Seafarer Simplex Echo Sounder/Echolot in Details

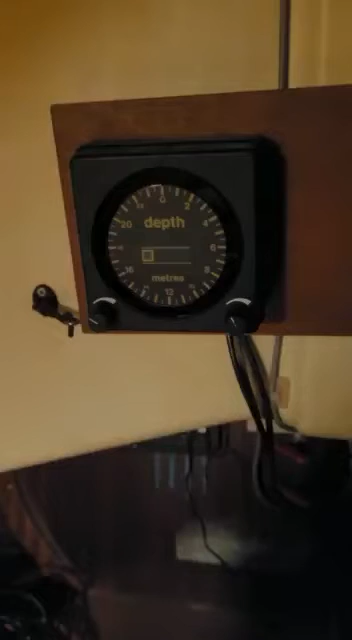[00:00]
so this is an old seafarer simplex and I turn it on
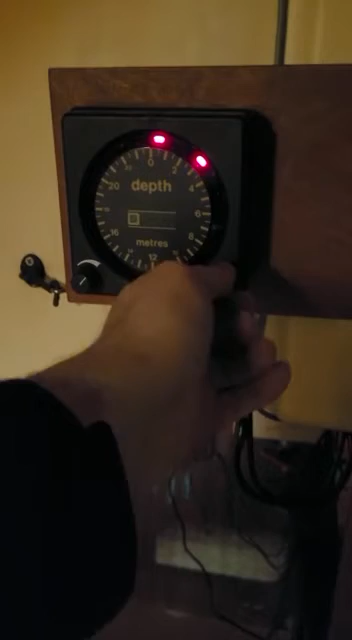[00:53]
or I can have the alarm at two meters and the alarm is blinking so if it goes past this blinking light